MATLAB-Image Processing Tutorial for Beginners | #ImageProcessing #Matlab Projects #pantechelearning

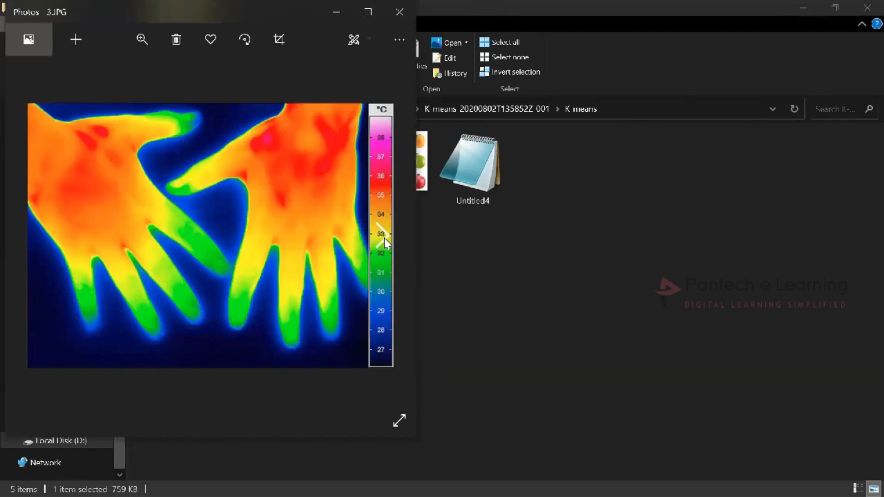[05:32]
image and this is multiple color based image now by using the k-means algorithm